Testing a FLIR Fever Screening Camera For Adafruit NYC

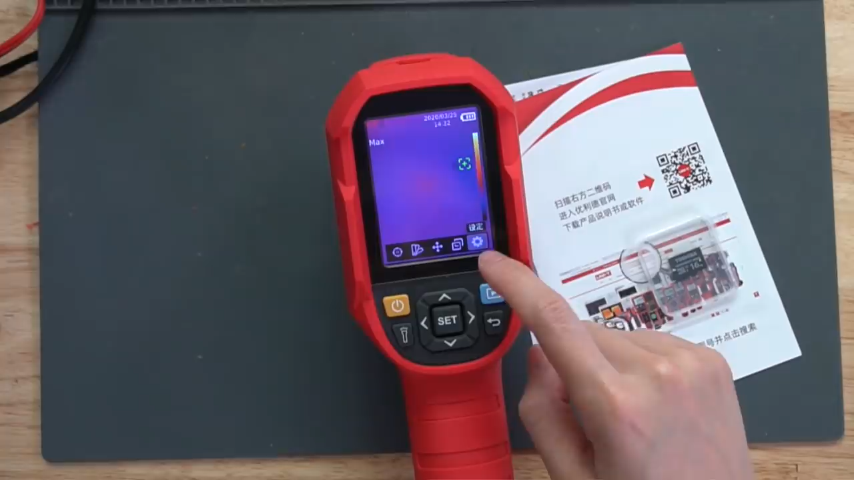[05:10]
this is the setting icon, you click set and go to the first option and there is English.
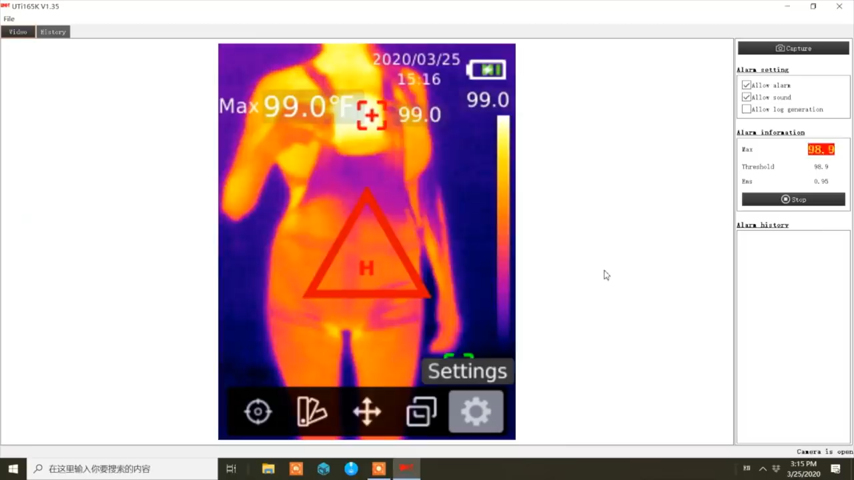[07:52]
On screen: max 99.0°F
Okay, that's 99 Fahrenheit, that's a bit of a viewer that's somebody you definitely want to check out. Even in the winter with a jacket on, all you need to get the reading, it's a face.
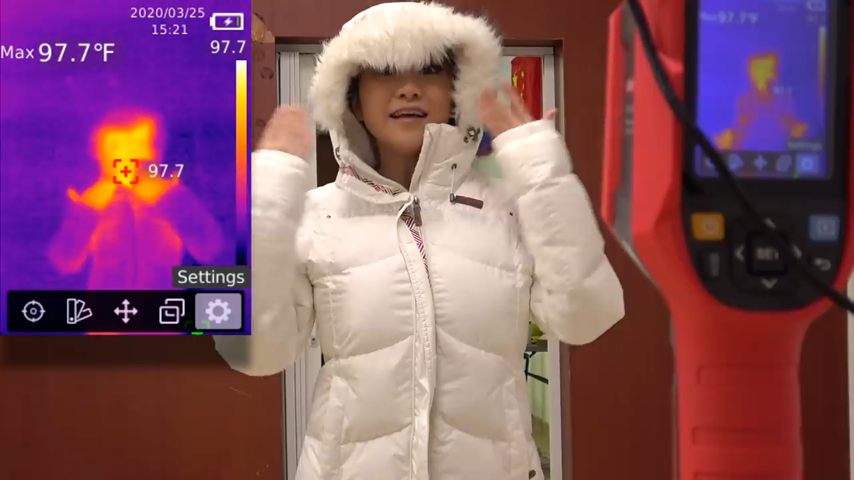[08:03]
On screen: max 97.7°F
Okay, I'm impressed. If you have a school or business, of course, hand washing, social distance, and masks always come first.